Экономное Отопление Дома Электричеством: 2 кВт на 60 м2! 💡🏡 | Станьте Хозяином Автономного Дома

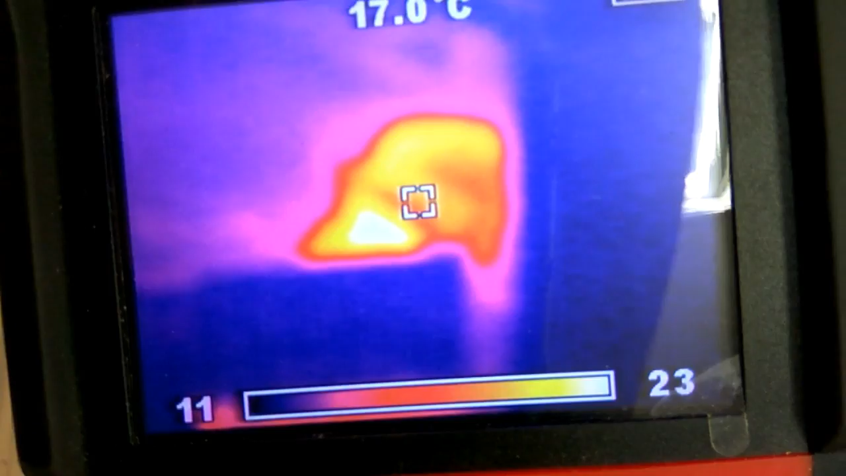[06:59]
On screen: spot 17.0°C
В верхней части воздуховода есть 23 градуса.
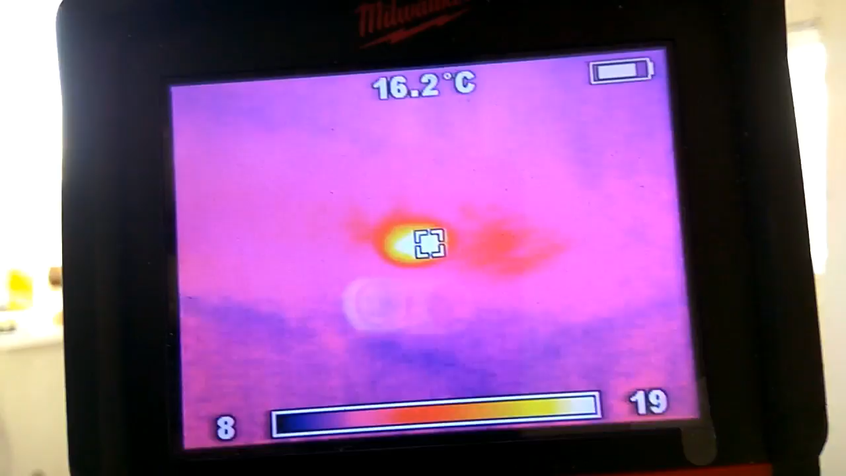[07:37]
On screen: spot 16.2°C
В кухне появилось пятно красное. Это у нас как раз выход теплого воздуха из воздуховода.
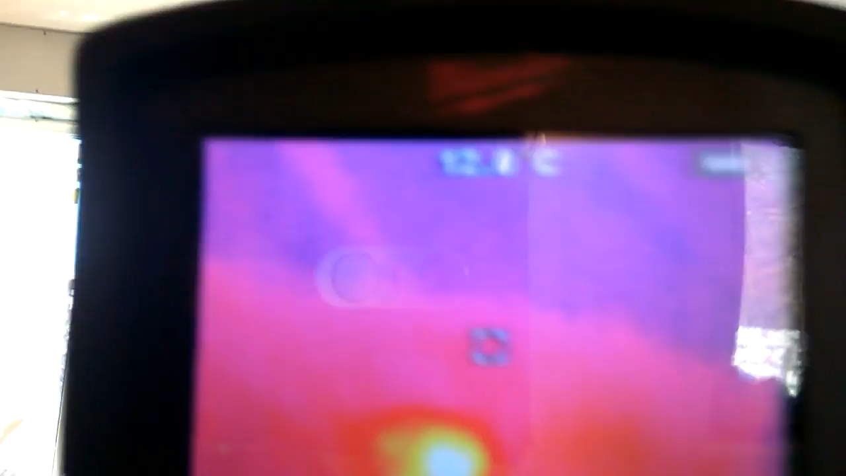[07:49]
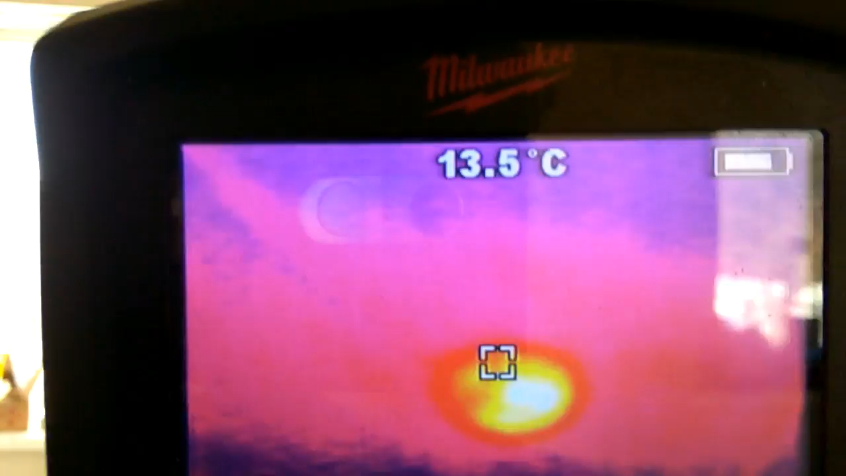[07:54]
On screen: spot 13.5°C
Пока температура в воздуховоде 16 градусов. Все холодное.
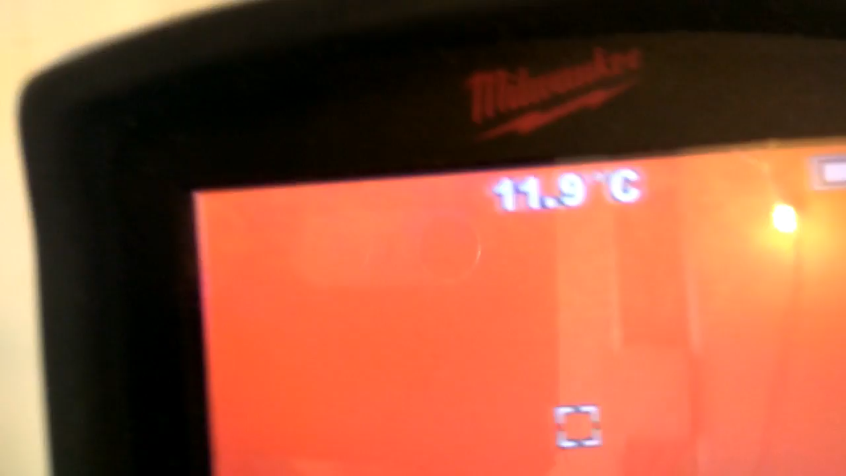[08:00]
Пока прогреется.
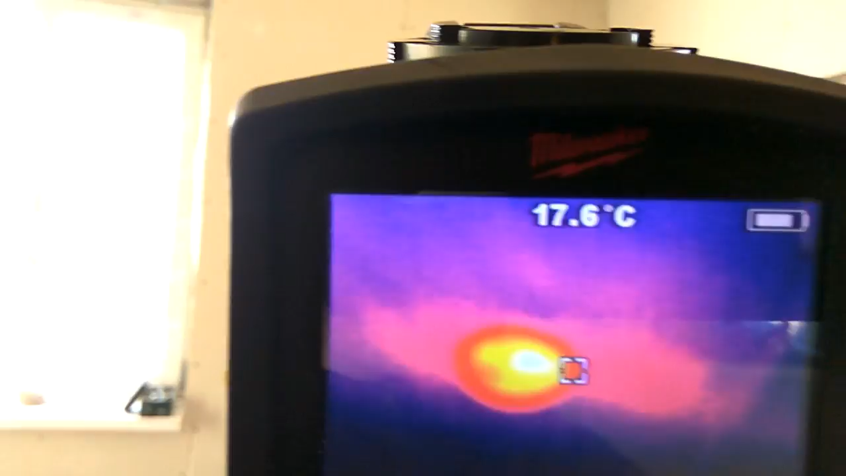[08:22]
On screen: spot 17.6°C
Из него температура уже 23 градуса.
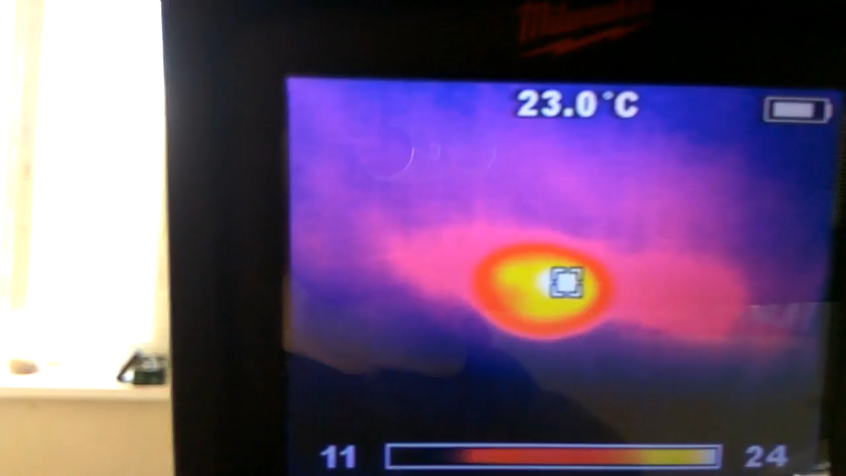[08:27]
On screen: spot 23.0°C
Воздуховод в кабинете дает нам 20 градусов.
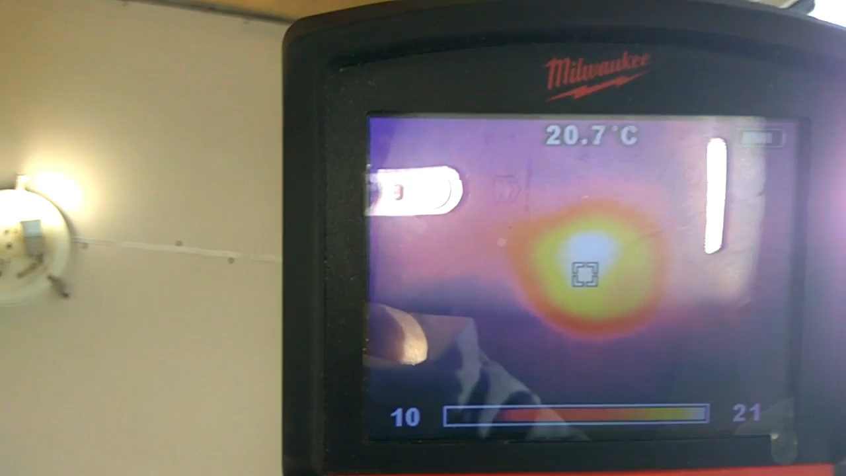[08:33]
On screen: spot 20.7°C
21.
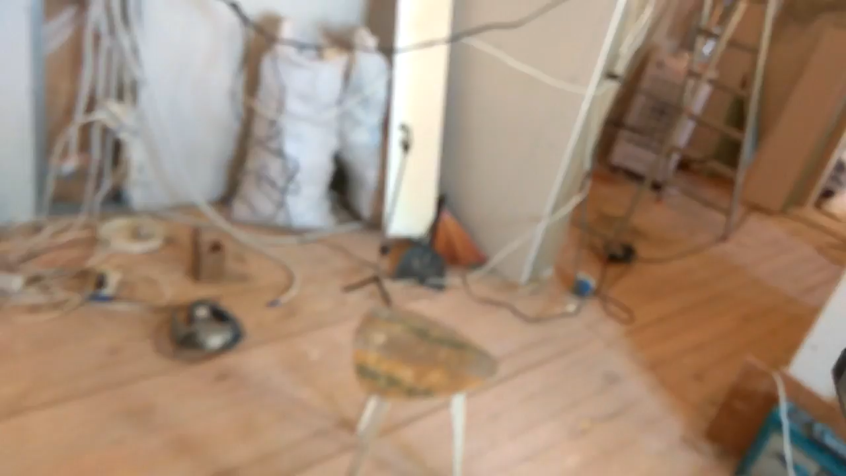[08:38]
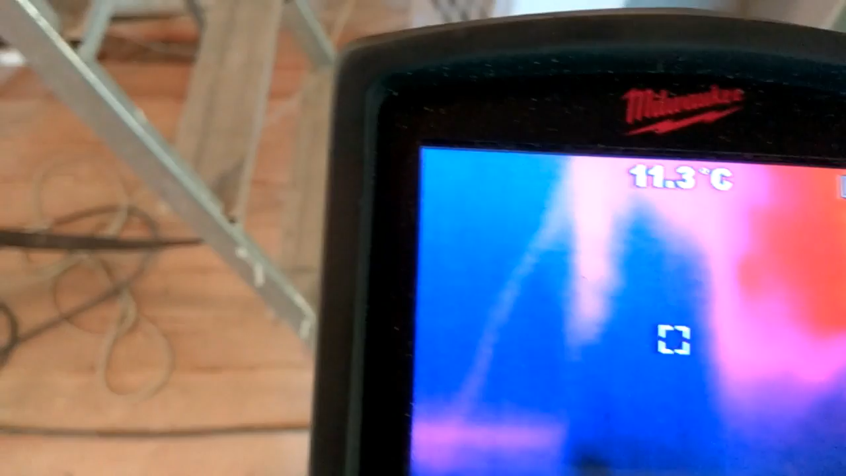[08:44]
On screen: spot 11.3°C
Наша установка, которая забирает воздух снизу.
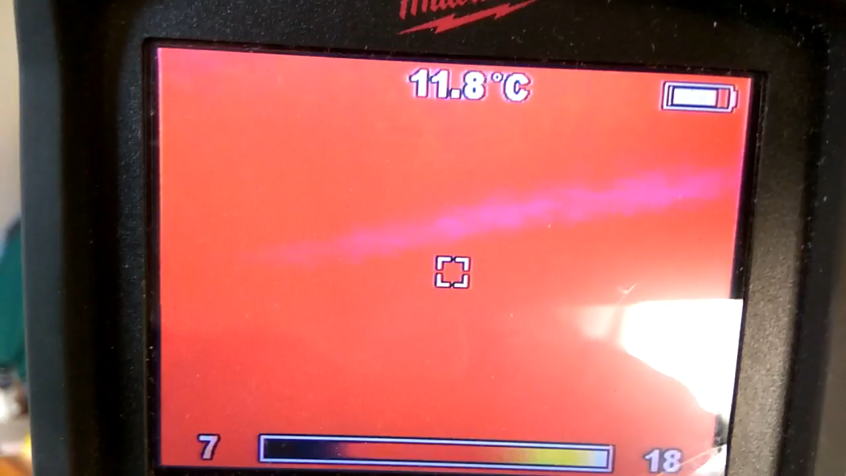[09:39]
On screen: spot 11.8°C
Подождем пару часов. И посмотрим, что получилось. Прошло еще два часа. Посмотрим, как изменилась ситуация в комнатах.
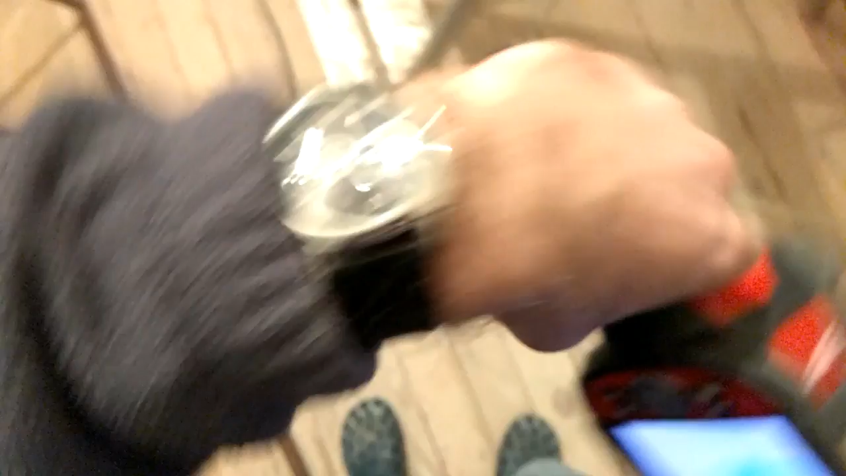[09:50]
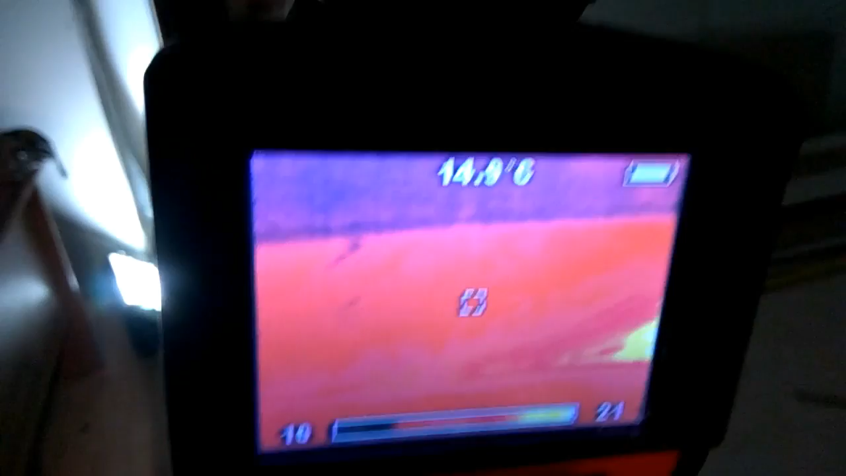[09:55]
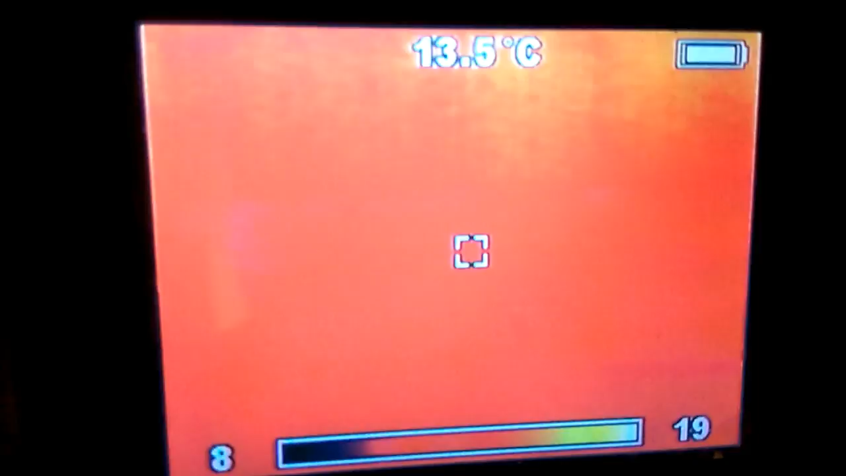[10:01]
On screen: spot 13.5°C
Температура на ближайшей стене 13,3 градуса.